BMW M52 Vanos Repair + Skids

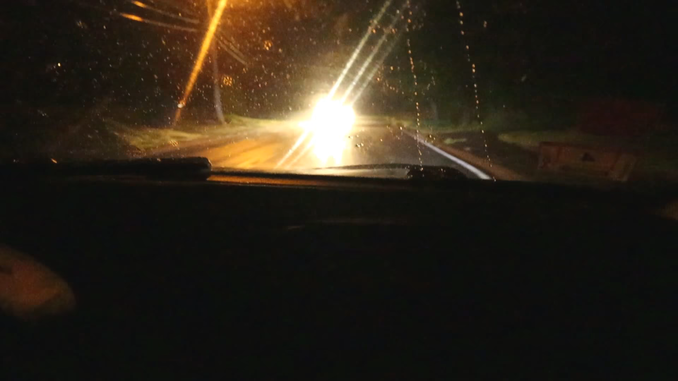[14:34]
very very damp out the road's fog yeah i don't want to be wicked aggressive
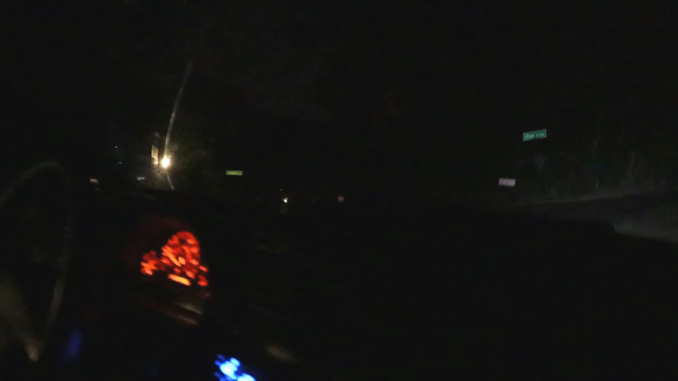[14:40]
until like i give it a little bit of like break any time yeah yeah yeah i want to let it like warm up though yeah